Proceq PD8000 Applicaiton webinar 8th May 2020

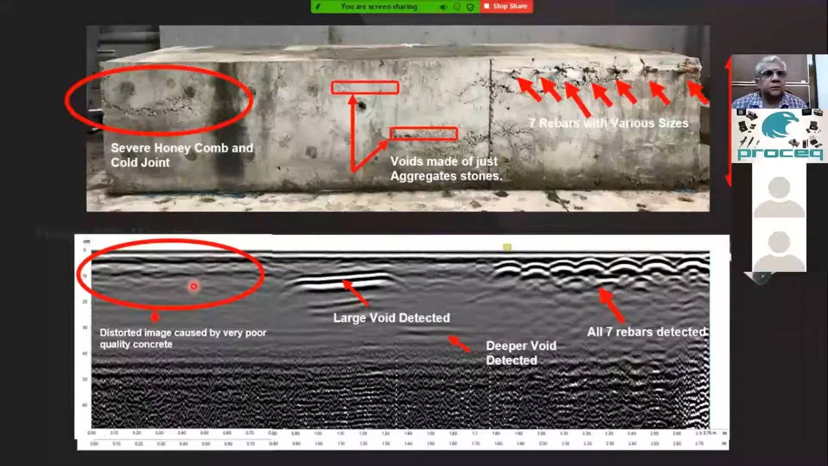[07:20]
There's a seven rebar, all can be seen clearly. A surface honeycomb confined at the left-hand side. But the small wavelength cannot give evidence to say over here is a honeycomb. But we can see a big void at the center, right? So this is a radar diagram. But come to ultrasound, all the defects can be seen properly, right? First, left-hand side is a honeycomb. And we can see the big void at the center, and deeper has another one. And even below river layout, there is some small void over here. So important,
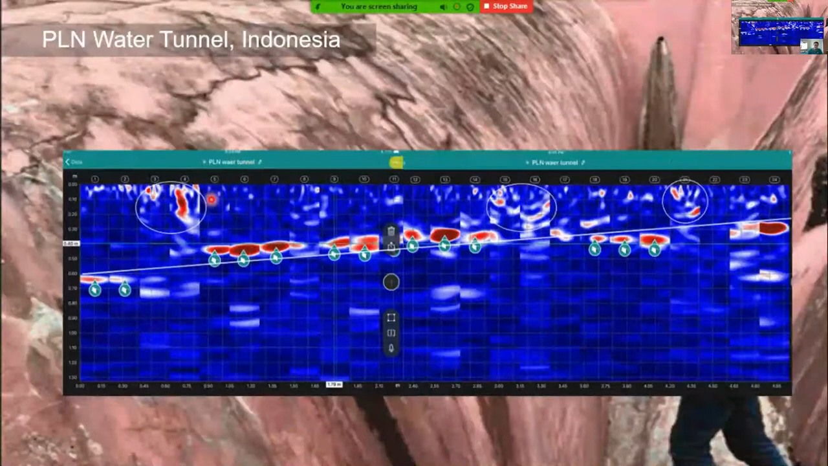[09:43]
But the other two is not sensitive to the GPR radar diagram. But the good thing, ultrasound not sensitive to rebars. But we can see rebars very clear at 40 cm, right? So it's not common to have this kind of bigger cover, right?
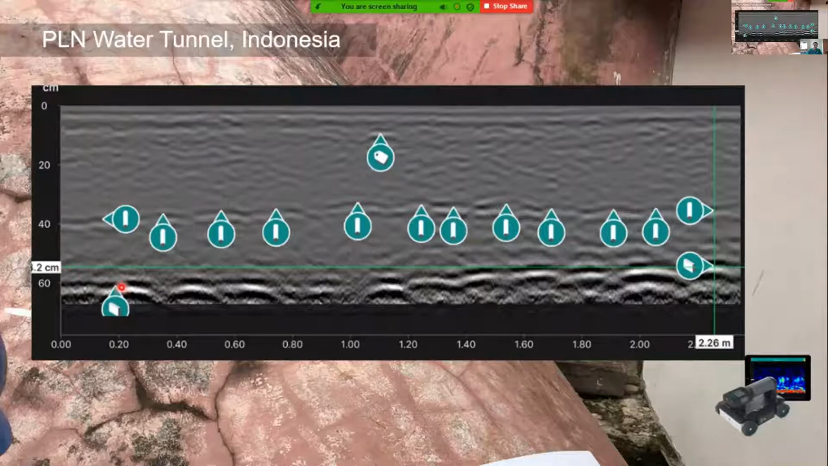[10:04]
At least a total thickness reflection from the radar diagram.
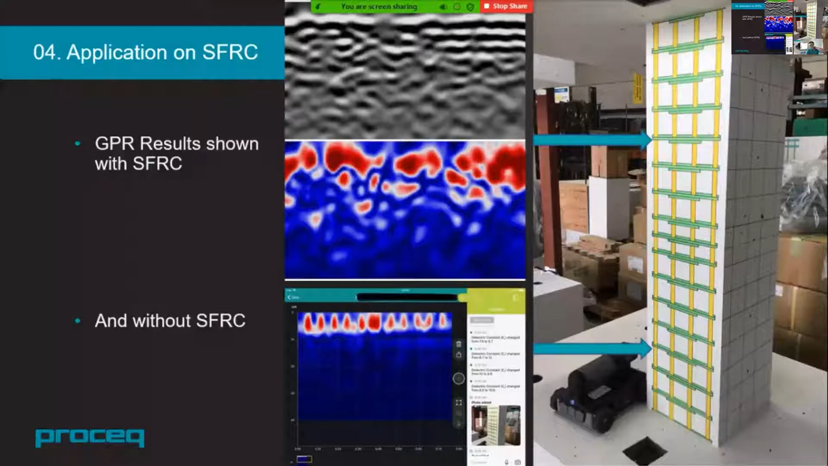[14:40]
On top, actually mixed with steel fiber. And below is no steel fiber. And you can see radar diagram cannot look at. This kind of steel fiber reinforced. And pulse echo provides you the only solution. To test on the quality on steel fiber.
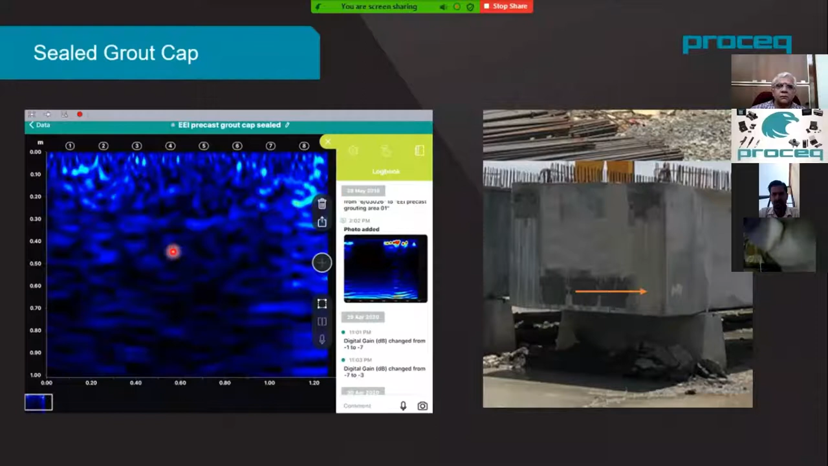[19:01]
Grouter. This. Image. From the. B-scan. By. Bundy. PDA. 1000. Which. I didn't see. Any reflection. Clearly. Right? So. I. Quite confident. To say. This. This. GPR. Right? So. Easily. You can see. The. Reflection. From. The. Cap. Right? So. In. This. GPR. May. Not suitable. To.
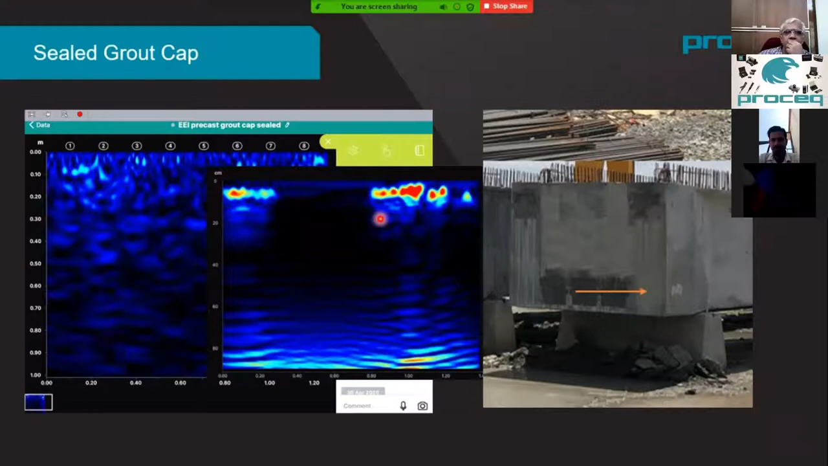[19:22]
You. An indication. Whether. Dropping. Or not. Next. Example. Is. Actually. Based on.
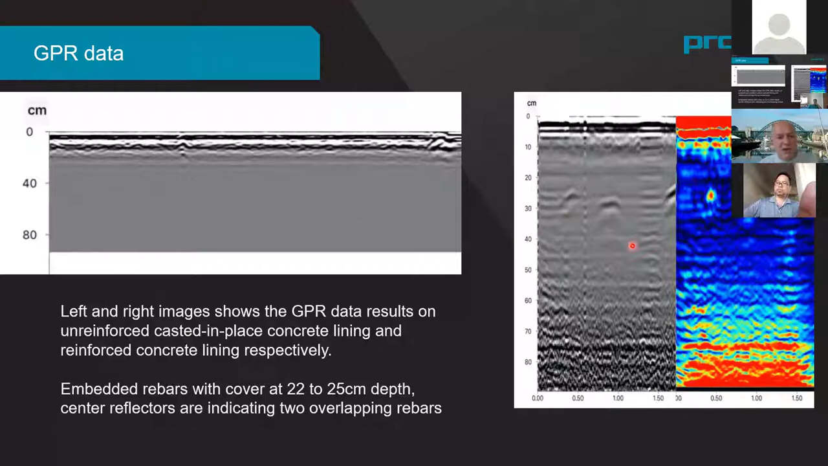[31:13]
we can see rebars clearly with the GPR. So, if we look at the pulse echo measurements here, you can see here, we're carrying out this recommended test pattern on the apex, sort of the top side of the tunnel.
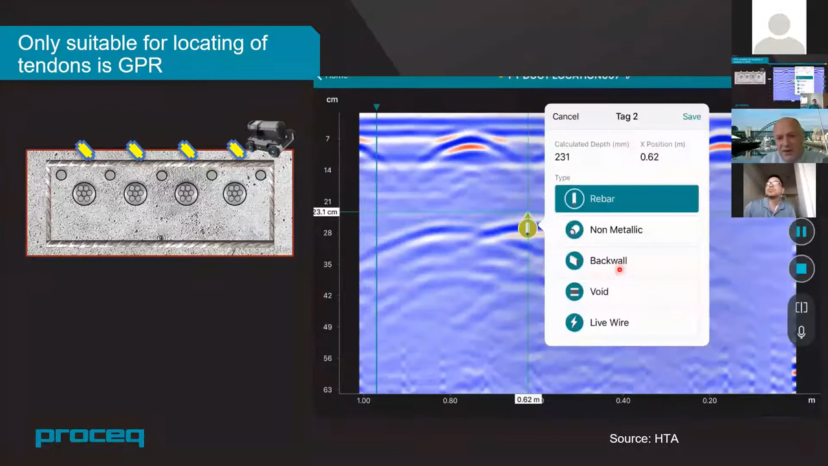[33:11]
So, we can mark them using our tagging system. So, this is something that's very easily done with GPR and very quickly. But you can't tell anything about the condition of the tendon duct with this.
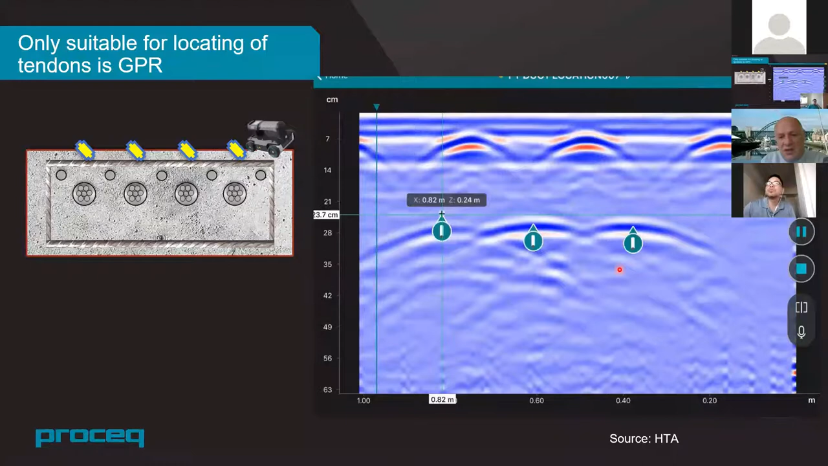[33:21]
It's really only a location method. The certain properties of pulse echo technology,